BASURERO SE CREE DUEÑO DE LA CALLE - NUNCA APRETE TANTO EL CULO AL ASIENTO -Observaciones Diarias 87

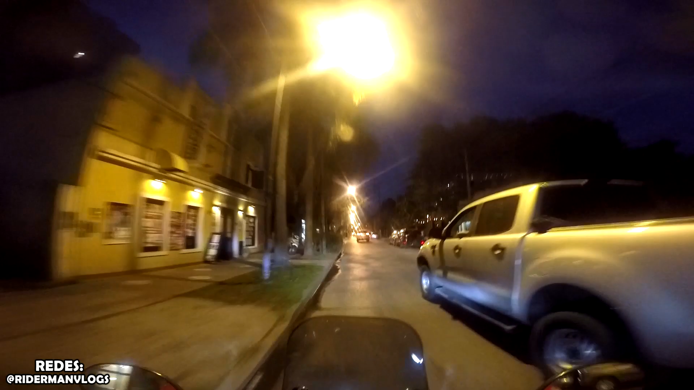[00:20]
Subtitulado por Jnkoil Era para el auto Me dio paso Y yo no sabía ir al auto de la vereda Que capo Bueno, me dio paso, lo acepto
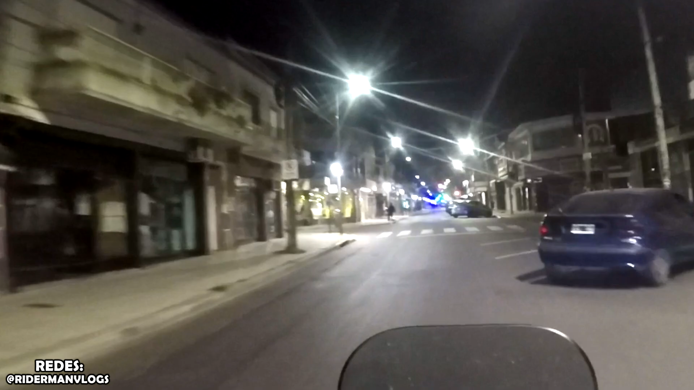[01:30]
Me parece a mí, ese chico casi se cae de trompa ¡Ahí!
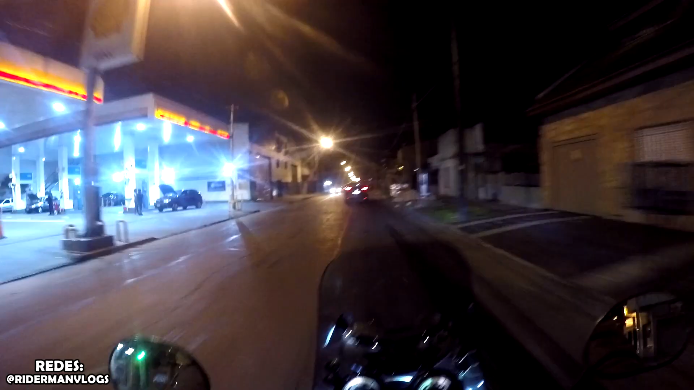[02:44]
¡Yo me voy a estacionar acá, hijo! ¡Bimba! ¡Dale, boludo! Casi se chocamos todo por tu gana de estacionar ahí ¡Yo me voy a estacionar acá!